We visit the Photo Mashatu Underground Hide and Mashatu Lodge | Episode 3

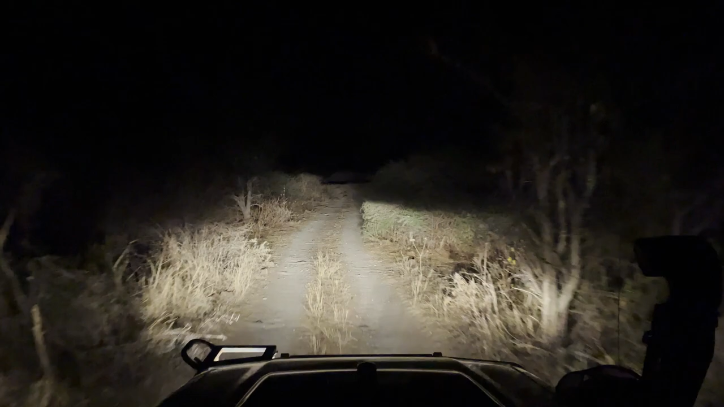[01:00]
The drive from Thule Safari Lodge Mashatu to the underground hide took about an hour but it was worth the early wake up because it allowed us to get completely settled in before it got light.